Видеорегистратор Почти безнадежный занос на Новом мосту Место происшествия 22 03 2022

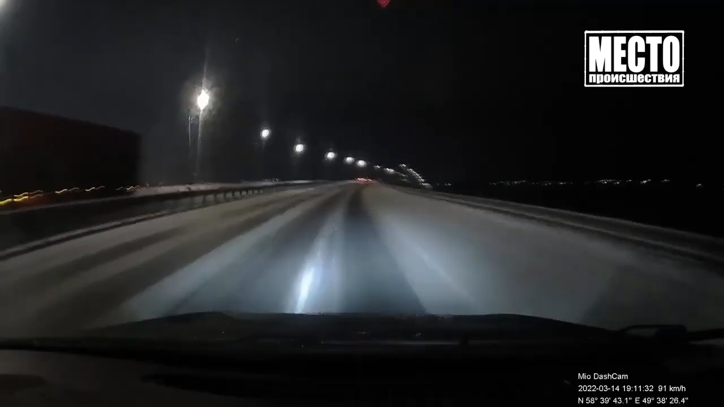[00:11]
Не пострадала сама и автомобиль сберегла дама на ладе на новом мосту. Во время опасного заноса между бампером Гранта и отбойником оставались считанные миллиметры. В итоге аварии не произошло. Девушка продолжила путь, но ехала уже максимально аккуратно.